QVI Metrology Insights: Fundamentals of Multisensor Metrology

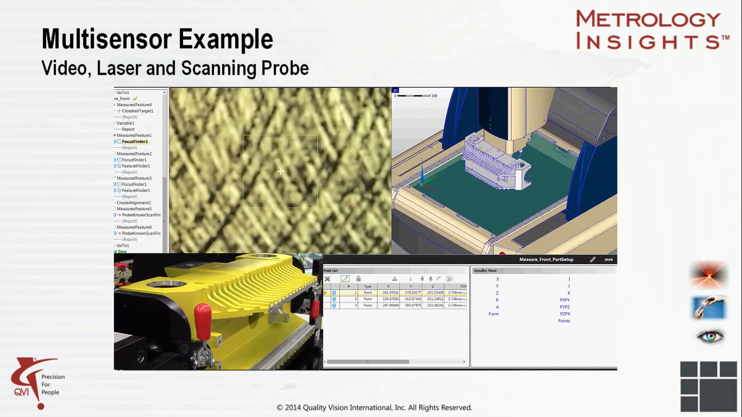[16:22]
With multi-sensor technology, a single piece of equipment takes the place of several different systems,